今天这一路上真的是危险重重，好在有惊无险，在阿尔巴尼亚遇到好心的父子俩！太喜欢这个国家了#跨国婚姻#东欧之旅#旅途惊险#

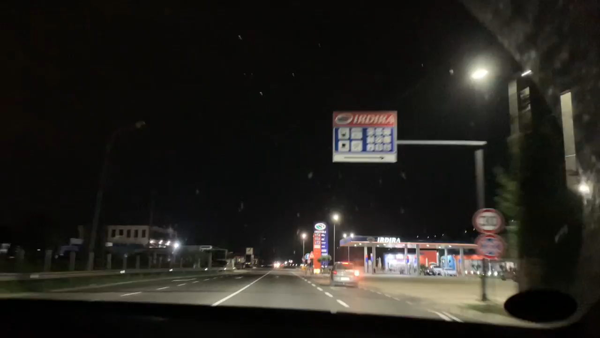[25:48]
现在离我们住的地方很近了
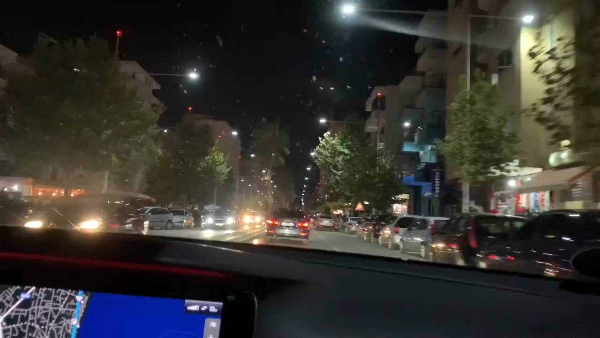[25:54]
这里到处都是警察你看前面还有警车蓝灯在闪了这里的商店开的也挺晚的现在都已经9点14分了他们还营业了有的
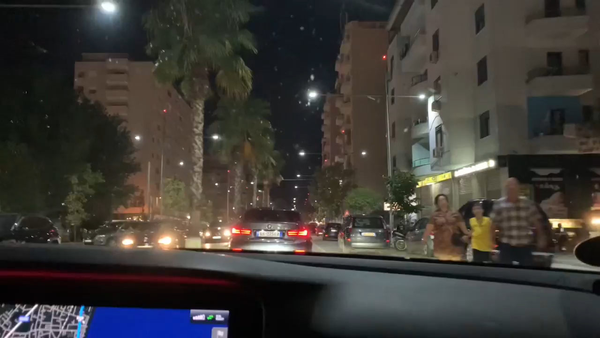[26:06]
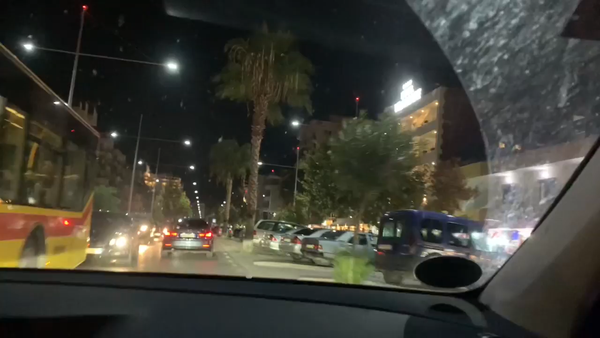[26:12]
这条街上除了吃的就是喝的多好呀这才是要度假嘛除了吃就是喝还有睡挺好的这个地方看起来很安全没有想象中的说那么恐怖啊有什么黑社会啊什么的那不要招惹这些人嘛咱们远离这些
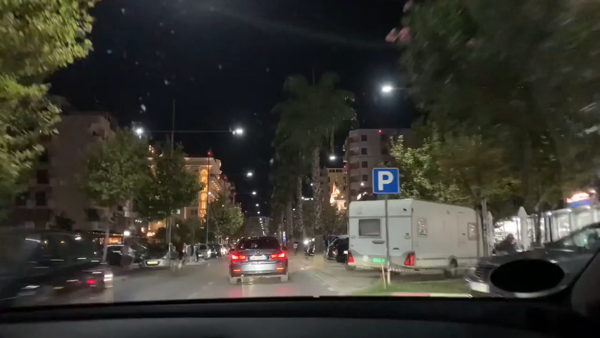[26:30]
对吧自己要保护好自己我觉得你看晚上啊都有人坐在外头挺悠闲的嘛就是没看见有人跳广场舞看酒店装修的可好了看看他们这里的都坐在外头欣赏应验
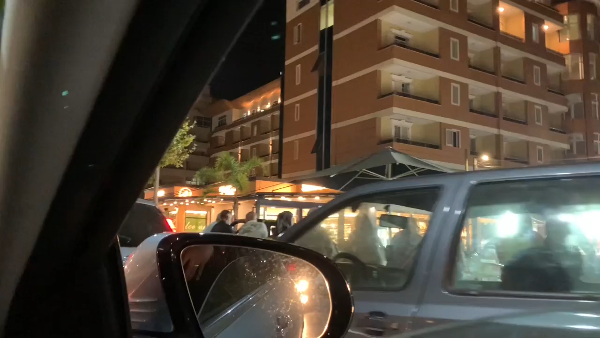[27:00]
看看他们都坐在这里要过来安全吗你看看吗
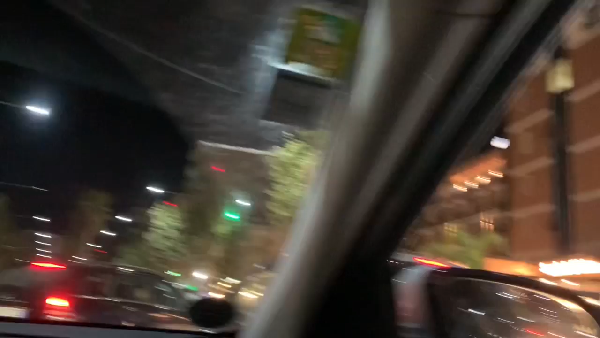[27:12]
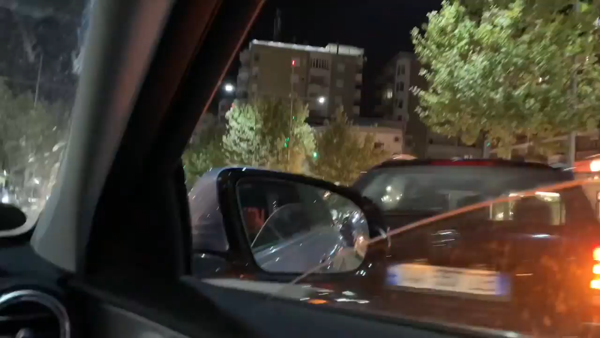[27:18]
哇呀这车就停在这儿看都是餐厅哈哈哈哈呀